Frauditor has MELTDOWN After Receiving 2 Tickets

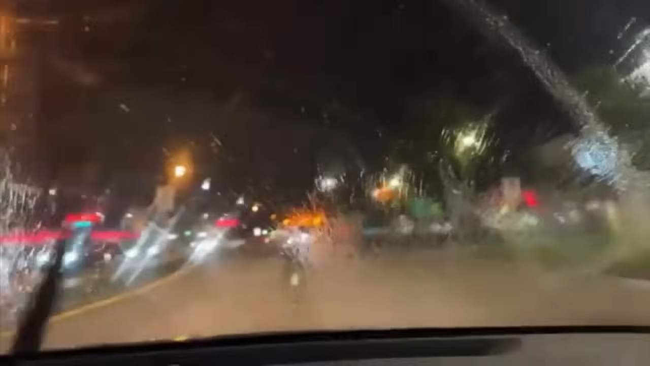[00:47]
Okay, folks, I was cop watching. I just pulled out of a shopping plaza. See that sign right there on the left?
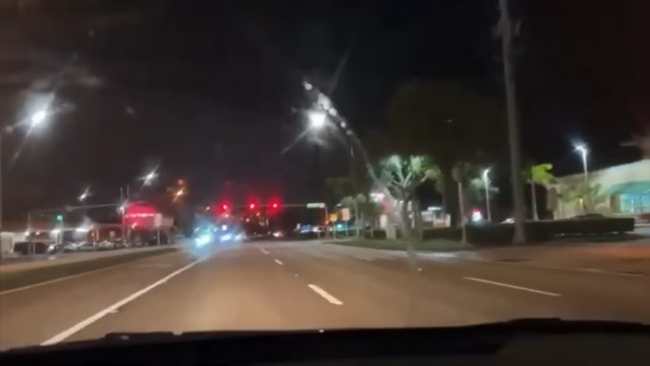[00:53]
Well, I'm going to be honest with you guys. I did not see that U-turn sign. You cannot make U-turns at this red light right here. But of course, look, we all make mistakes in life, right? And we all learn from them. At least I do. Well, also, for some reason, I thought I can get away with this. But apparently, I was in the wrong place at the wrong time. And it wasn't only one violation, it was two of them. And I'm going to admit my wrongs on this one.
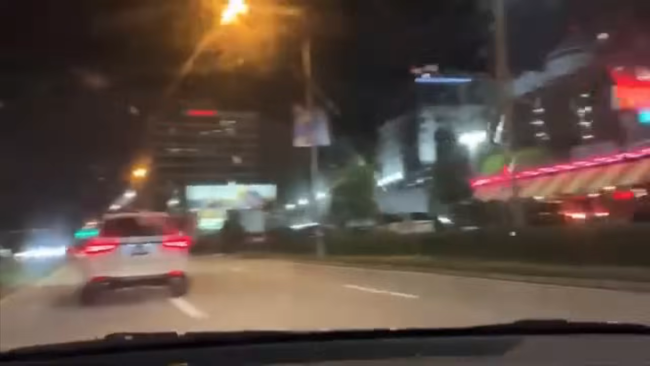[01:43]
So this guy is such a dummy. Not only was he not allowed to do a U-turn there, but he did it on a red light. Obviously, you can't turn right if you're at a red light and there's no incoming traffic, but that doesn't mean you can do a U-turn. Anyways, this guy is just beyond stupid. All right, I got you, bro.